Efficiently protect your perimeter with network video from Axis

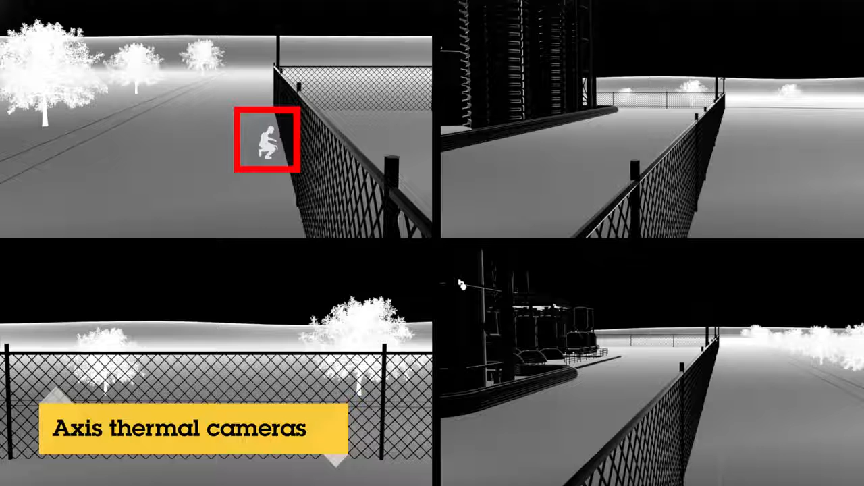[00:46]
The thermal image allows better detection and together with intelligent software, it's clearly the better choice.